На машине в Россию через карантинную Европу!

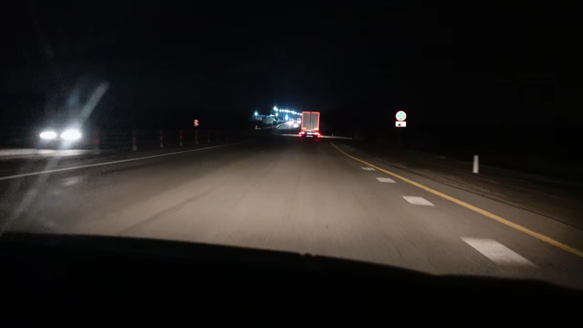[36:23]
Вот, посмотрите, разметки нет. Где полоса кончается? Сколько здесь полос?